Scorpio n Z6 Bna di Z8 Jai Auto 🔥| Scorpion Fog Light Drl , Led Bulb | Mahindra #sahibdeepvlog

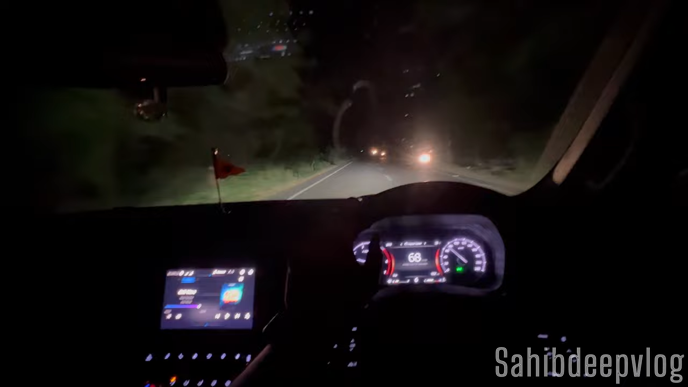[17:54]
कटके ते बग्की रिस्पांस बहुत बदिया मिल रहे हैं में रड़ी लाइट अब बलब वाए ने लाइट दा थ्रोच एक कर सकते हों में लोग भी मत्या है